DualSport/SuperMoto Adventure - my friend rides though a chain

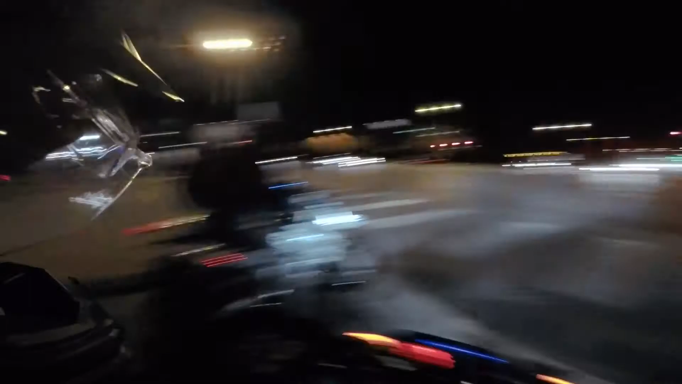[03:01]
I'm just going to follow these guys. Whoa, we're going this way. What are these things? They look cool.
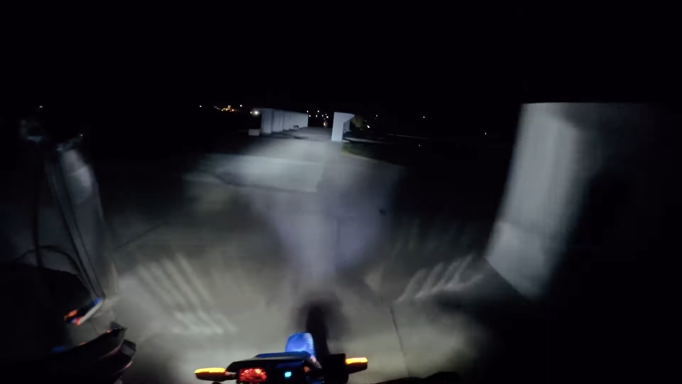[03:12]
I feel like I'm in a video game.
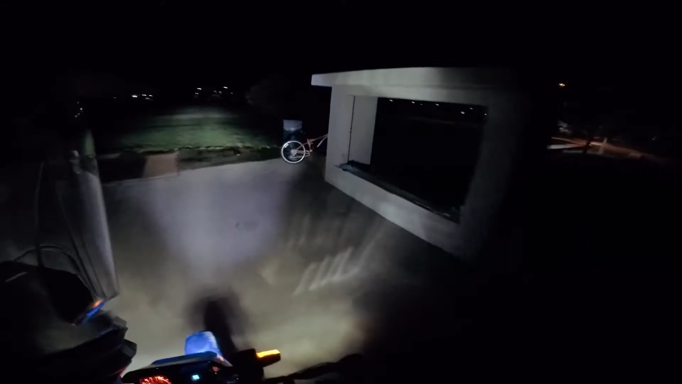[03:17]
What is going on? Oh, sorry, sorry, you were sleeping.
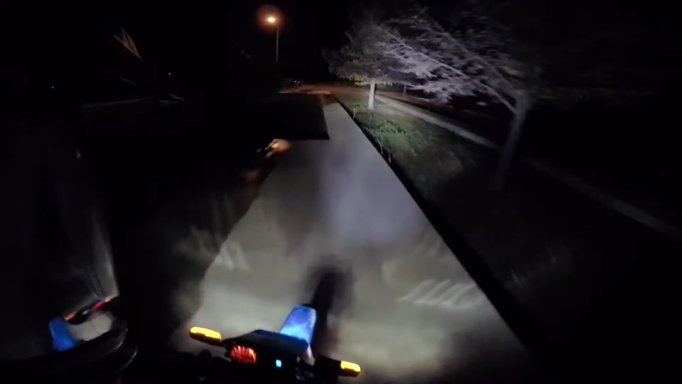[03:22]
Whoa. Oh, are we going across a bridge? Yeah.
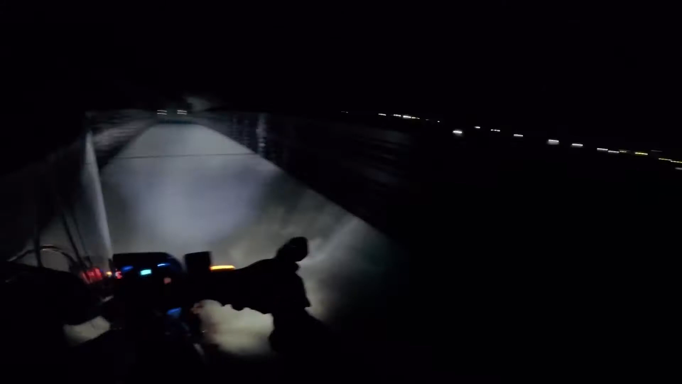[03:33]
Oh, this is so cool.
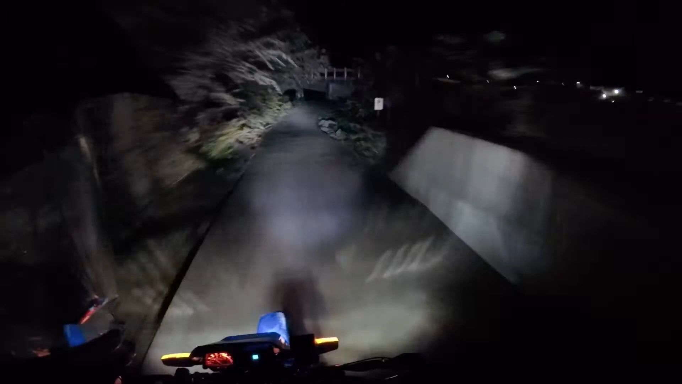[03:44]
Oh, cool. Is that a railroad bridge? I think so. Oh, hell yeah. You can't do stuff like this and do it at night, because there's not going to be anyone on this trail.
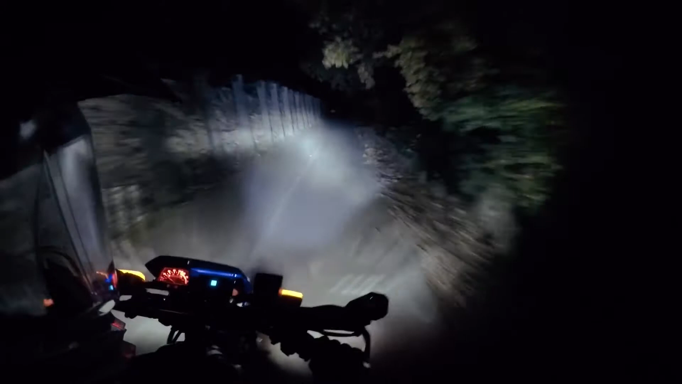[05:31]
Oh, this is so cool. Oh, another bridge. They're always waiting for me at the bridges. Such nice feelers. Oh, we got some seal track.
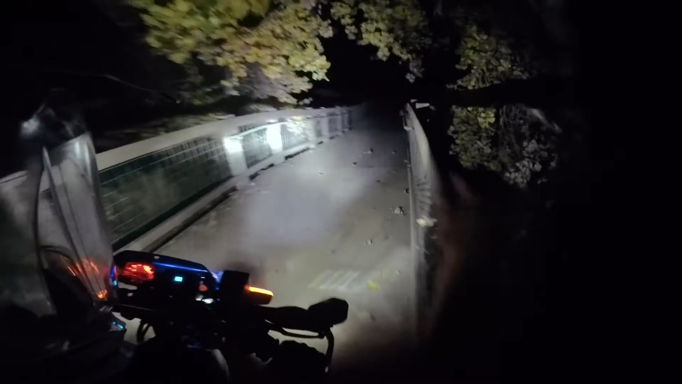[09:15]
Oh, this is a cool twisty bridge.